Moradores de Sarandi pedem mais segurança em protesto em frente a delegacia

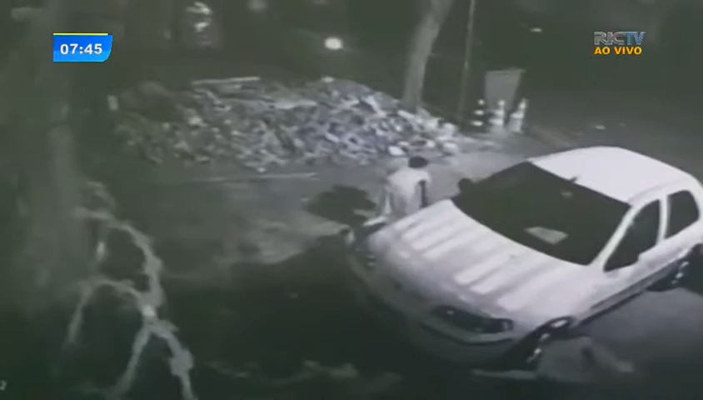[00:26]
Os moradores estão, assim, desesperados, muito preocupados.
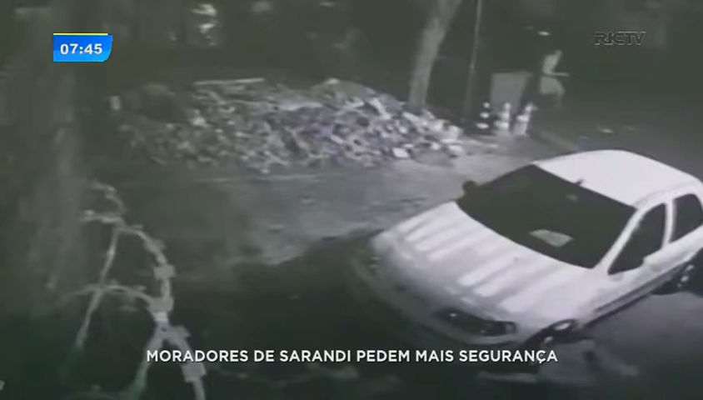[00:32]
Mas olha só a imagem que a gente mostrou aqui já no Paraná no ar, dos presos caindo aí, despencando. Parece que está chovendo o preso do céu aí na região de Sarandi. Os presos acabaram fugindo ali, sete deles conseguiram ganhar a liberdade e saíram pelo meio das casas. E os moradores de Vivaldo estão em pânico absoluto, eles estão com medo. Não sentem mais segurança na estrutura dessa delegacia.